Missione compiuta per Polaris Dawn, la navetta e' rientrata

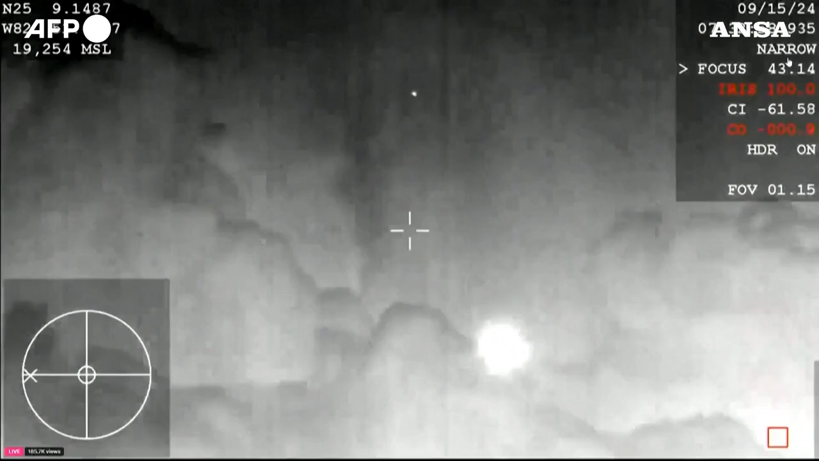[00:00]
There we can see that the drogue chutes have successfully deployed.
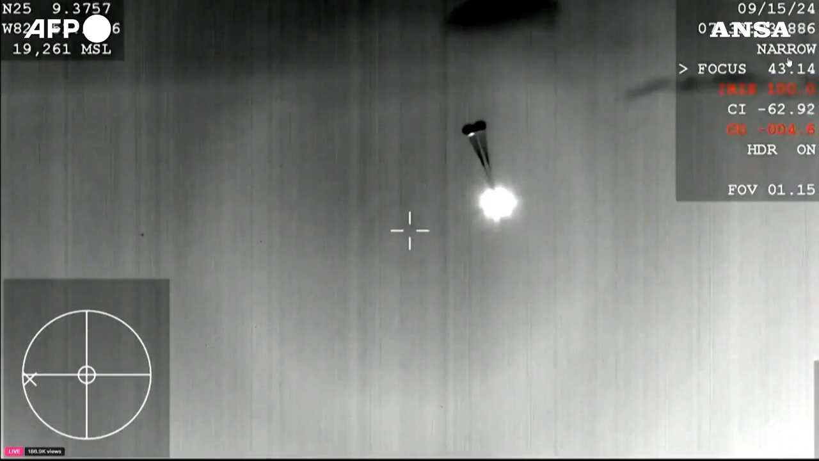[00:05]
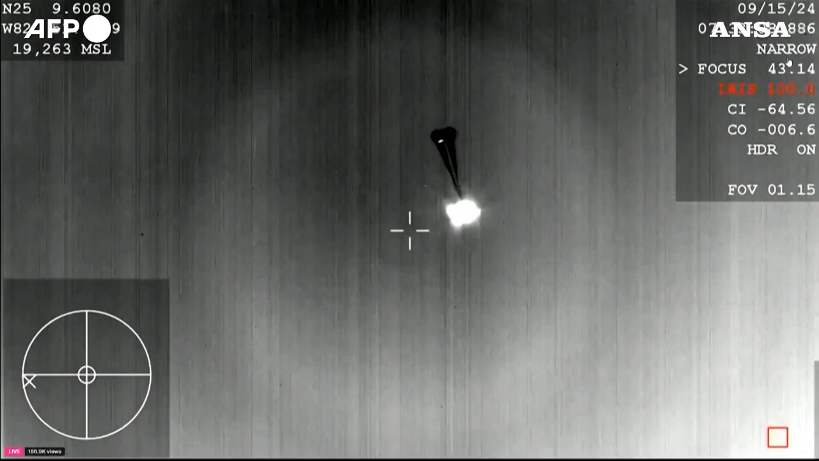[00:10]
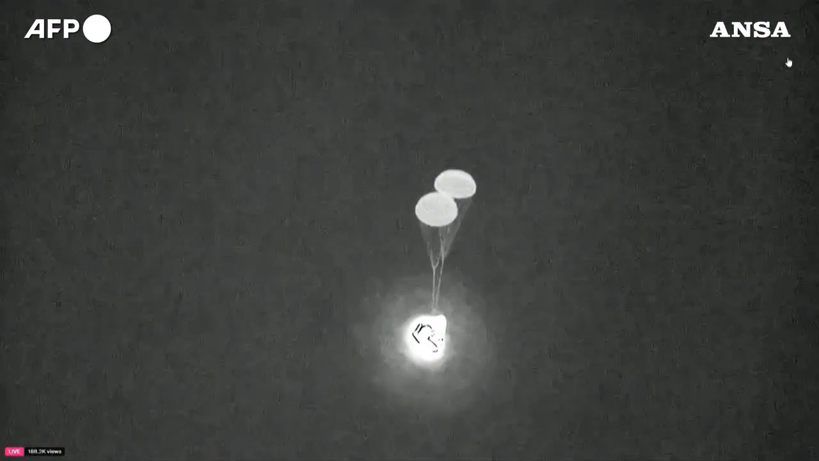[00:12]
These drogue parachutes help to stabilize the Dragon capsule and get it into the right orientation before those main parachutes.
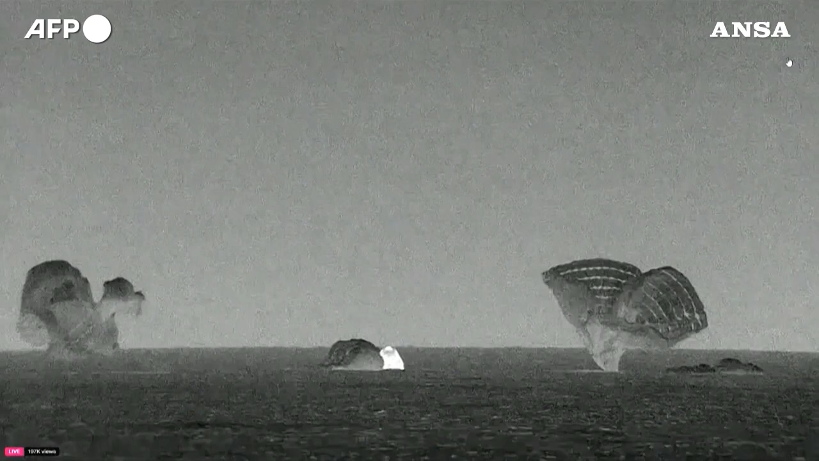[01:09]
Welcome back to Planet Earth, Polaris Dawn.
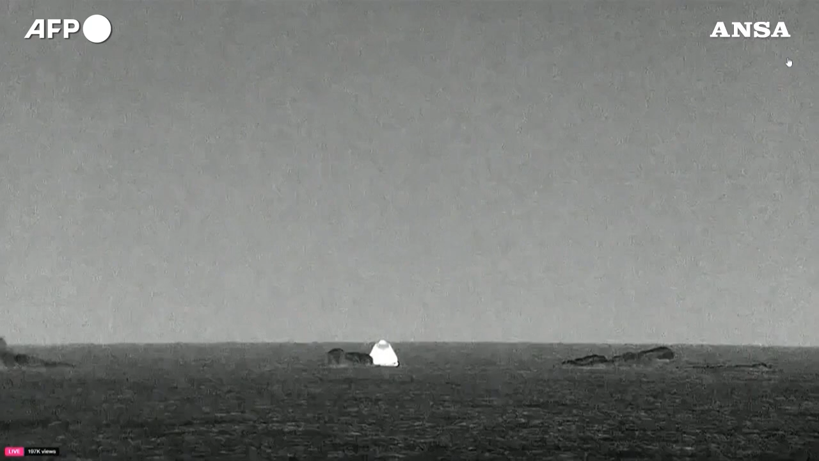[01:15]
Space X recovery team now moving into place to begin the process of... ... ... ... ...